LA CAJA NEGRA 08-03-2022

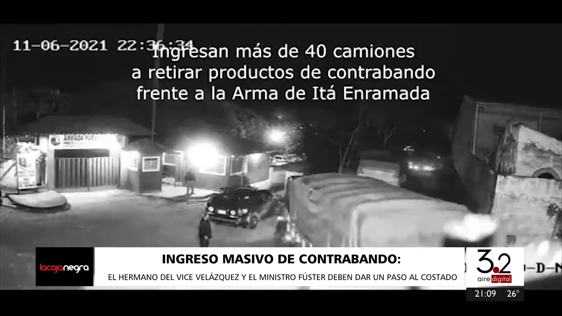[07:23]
Mario Abdo Benítez, no puede la cabeza del Ejecutivo seguir estando indiferente ante esta situación y las consecuencias que esto genera para la economía.
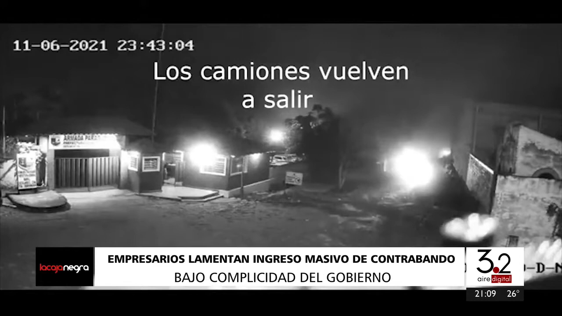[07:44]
O sea, nosotros no estamos inventando ninguna fábula, nosotros estamos viendo, o sea, este video es un escándalo. Este video es un escándalo. Son decenas de camiones, ¿verdad?, llenos de gran porte. Y bueno, tenés lo de los lanchones.
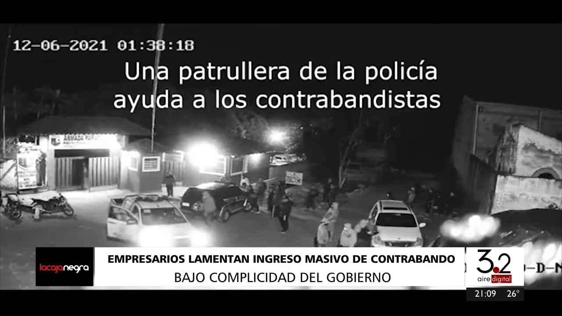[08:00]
Esto fue una noche. Sí. O sea, acá podemos dimensionar el volumen de las mercaderías que entran, digamos,